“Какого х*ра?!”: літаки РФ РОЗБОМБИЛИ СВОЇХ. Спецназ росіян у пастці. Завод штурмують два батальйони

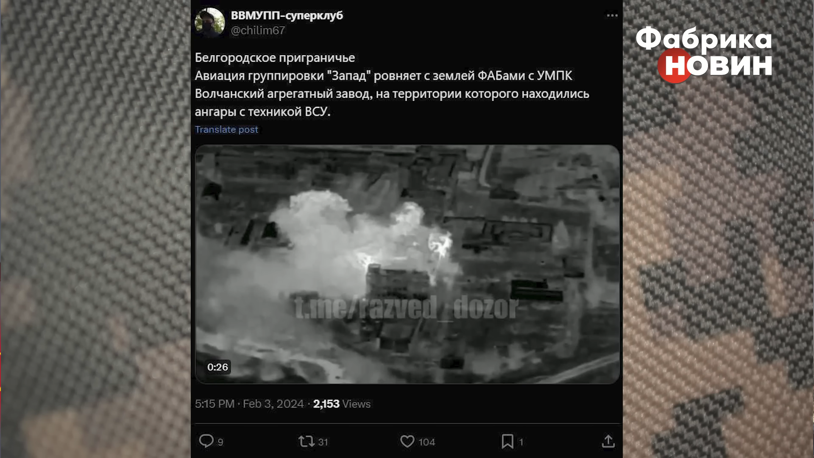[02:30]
Зокрема, російські пабліки повідомляють про те, що авіація групіровки «Запад» рівняється землі фабами своєм ПК «Волчанський агрегатний завод», на території которого знаходяться ангари з технікою ВСУ.